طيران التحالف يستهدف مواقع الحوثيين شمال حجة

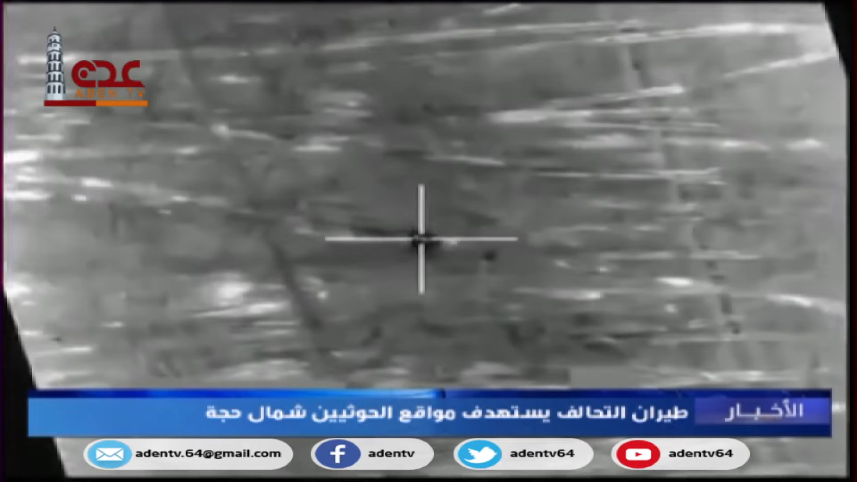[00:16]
مدفعا تابعا للميليشيات شمال منطقة بني حسن التابعة لمدرية
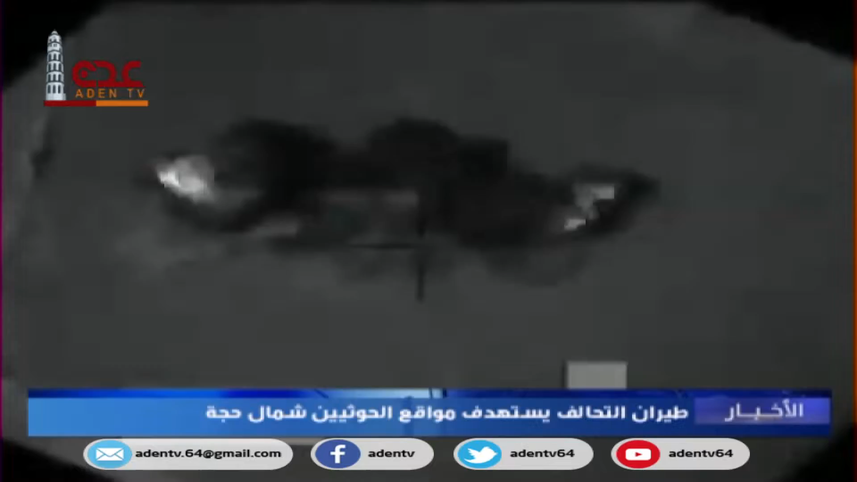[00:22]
عبس كان بجواره تسعة عناصر حوثية ما ادى الى مقتلهم جميعا
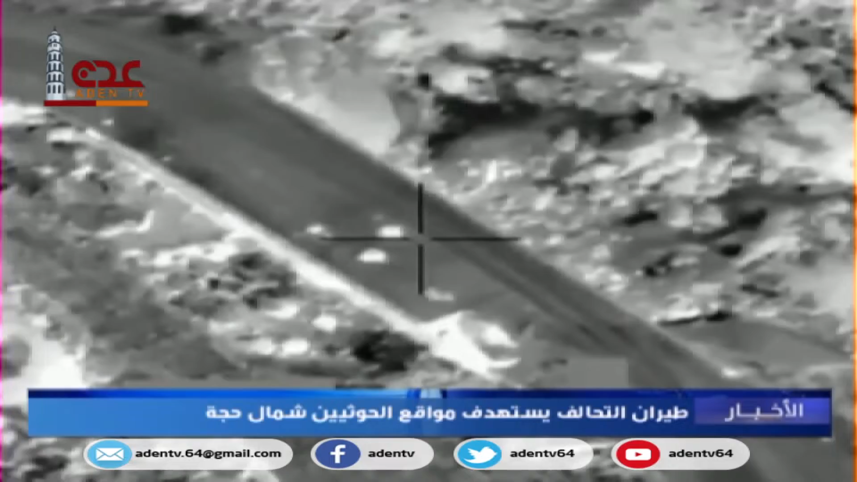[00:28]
اضافت المصادر ان الغارة الاخرى استهدفت مبنى كانت تستخدمه الميليشيات للتموين العسكري في ذات المديرية